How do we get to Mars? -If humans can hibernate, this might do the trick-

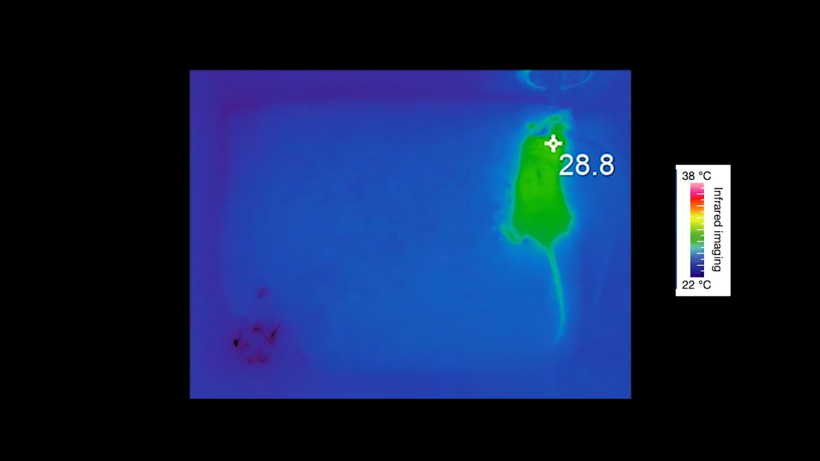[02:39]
On screen: scale top 38°C, scale bottom 22°C
As shown by infrared imaging, the body temperature dropped significantly after excitation of Q-neurons.
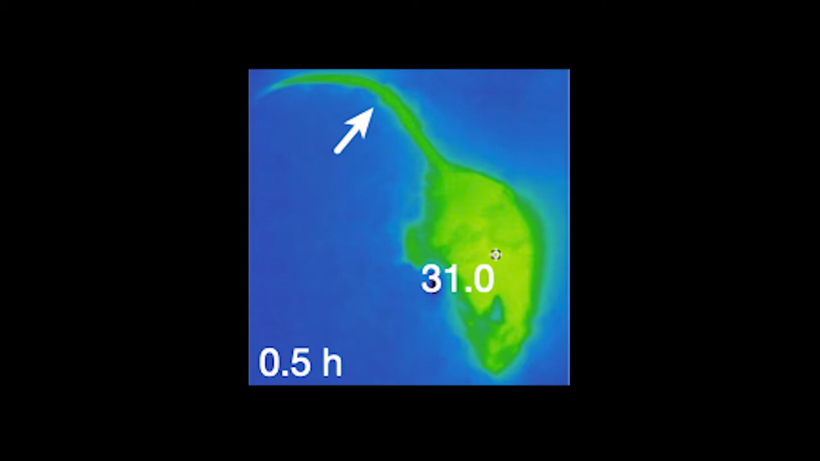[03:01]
The increased temperature in the tail of the mice after CNO administration suggests peripheral vasodilation.